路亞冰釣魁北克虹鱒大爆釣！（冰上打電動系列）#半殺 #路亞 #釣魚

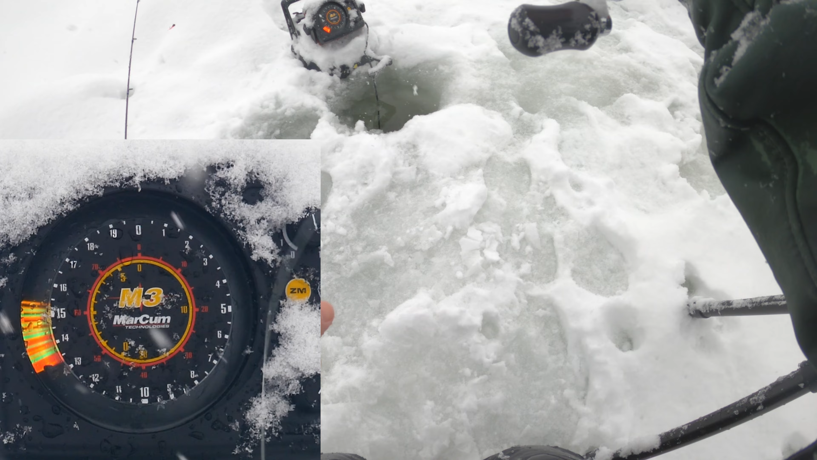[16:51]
各位看一大群小鱼,他在追一群小鱼他们在追这些小鱼,好多